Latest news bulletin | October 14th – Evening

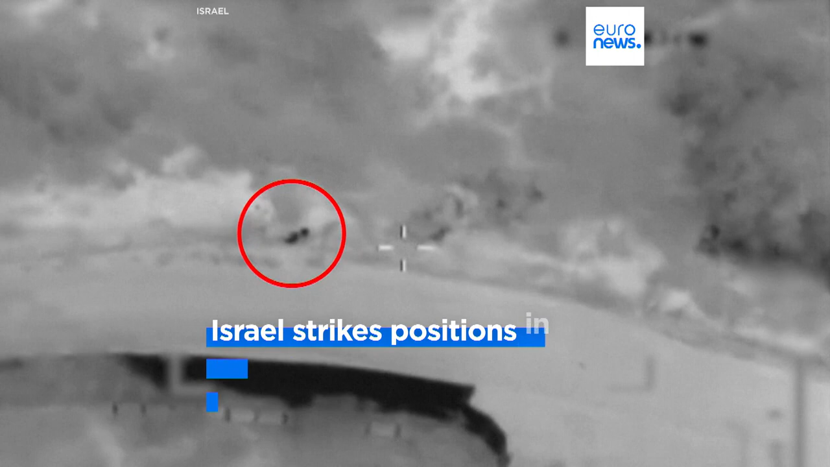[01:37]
The Israeli army also says it has killed several people trying to sneak into the country. It blames the Lebanese government for every attack launched from its territory into Israel.